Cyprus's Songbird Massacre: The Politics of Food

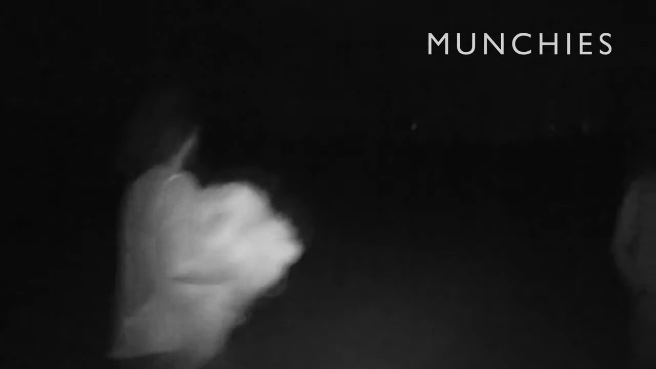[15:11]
So we've just come out of an orchard there which is basically a stone's throw from what's behind us. Andrea and the cab slot have taken down four industrial sized nets that have clearly just gone up.
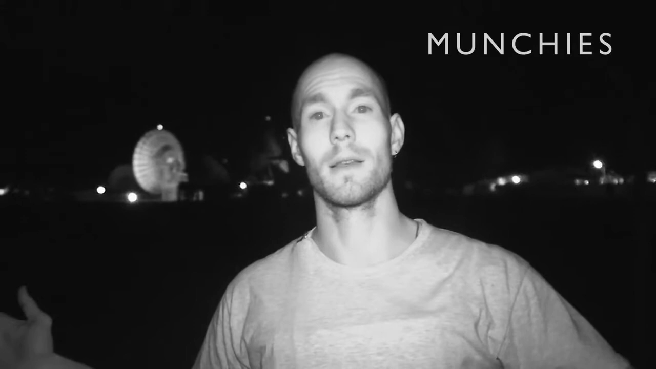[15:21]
They've released two birds that were in there but basically they've got them just before dawn when those nets will be full basically and that's where all the birds are going here. I wondered how the poachers were operating with such impunity.
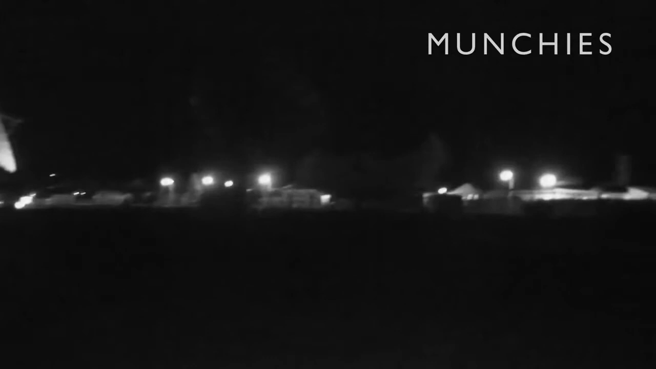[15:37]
Was this local crime too trivial for the military-based police when the purpose of their presence there is purely for matters of British national security?